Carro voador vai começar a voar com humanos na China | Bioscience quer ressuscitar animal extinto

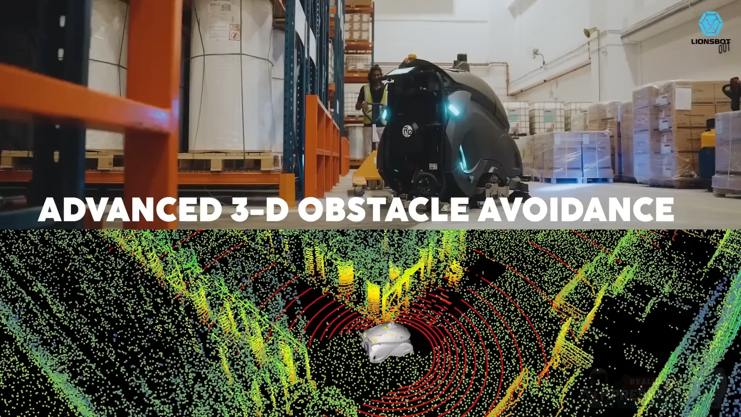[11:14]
o Rex CS pode limpar ambientes dinâmicos com planejamento de caminho inteligente que se adapta a obstáculos em tempo real,